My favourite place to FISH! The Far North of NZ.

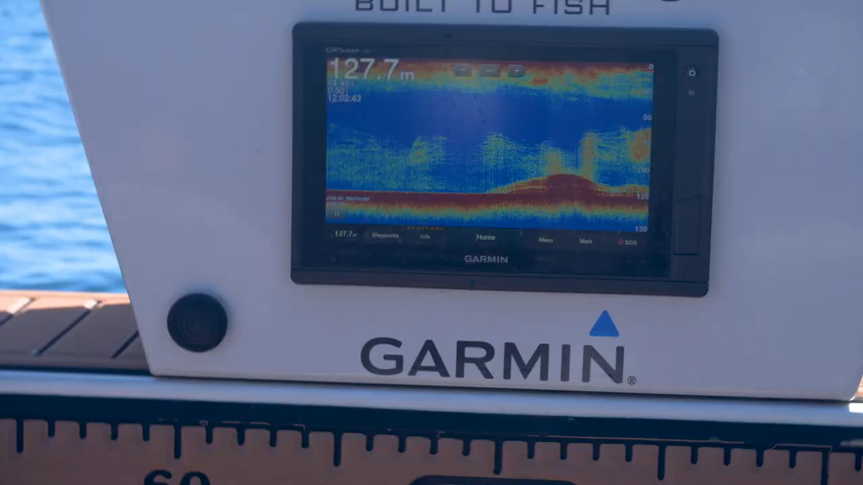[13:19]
On screen: depth 127.7 m
All right, I'm going to have another go. 50 to 100, let's see. Fish sign starts at 50.
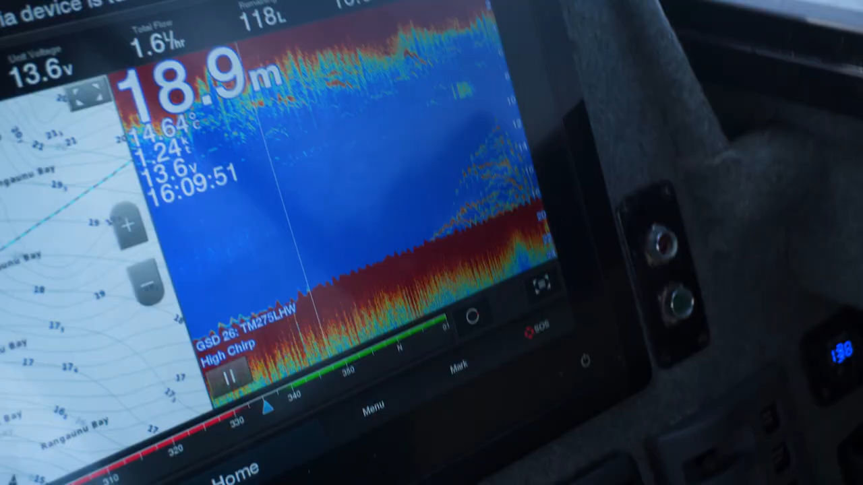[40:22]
On screen: depth 18.9 m, water 14.64°C
As you can see, we're picking up some really nice snapper sign on the Garmin sounder,
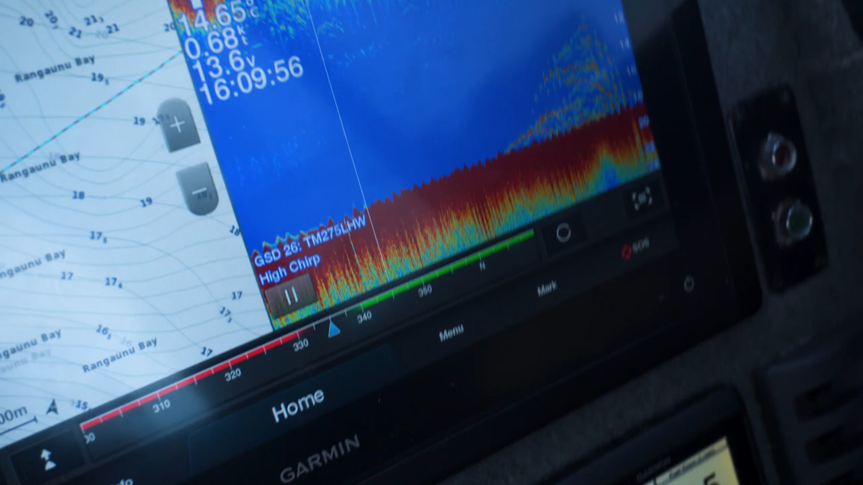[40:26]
so hopefully we can finish with a bang here.